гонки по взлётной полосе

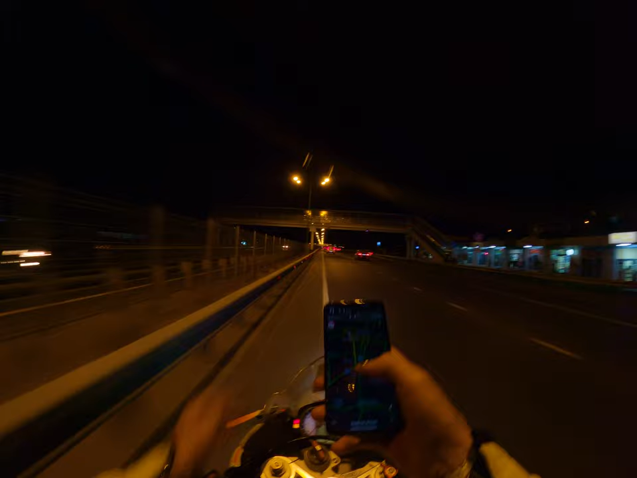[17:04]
Победа здесь. Надо будет налево. Где-то здесь надо будет налево.
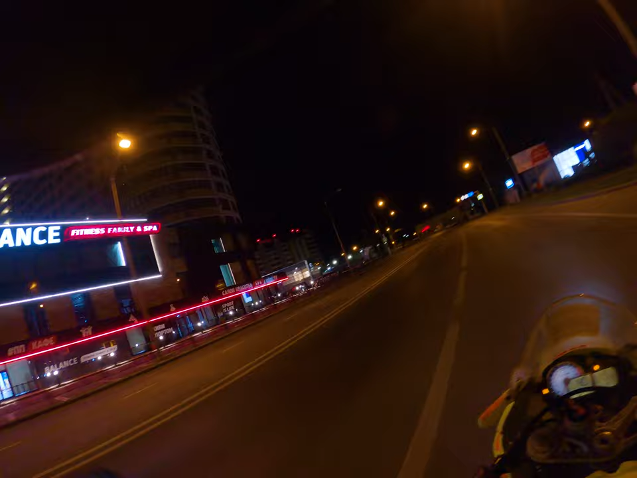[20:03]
Здание. Очень красиво. А нам прямо, ребят.
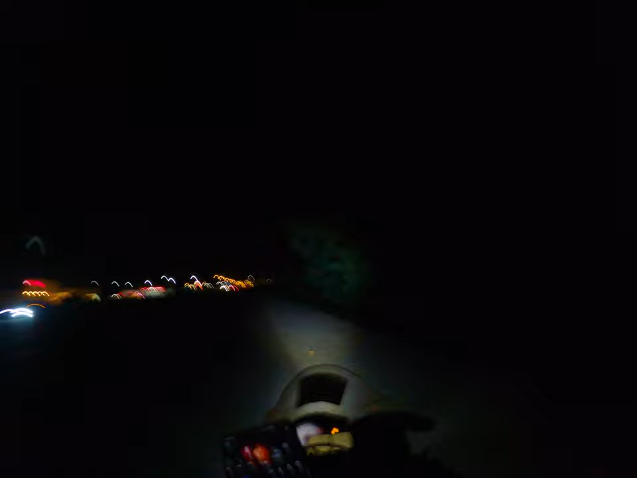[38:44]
На горизонте у нас Азмол. Надо фоточку запилить. Как думаете?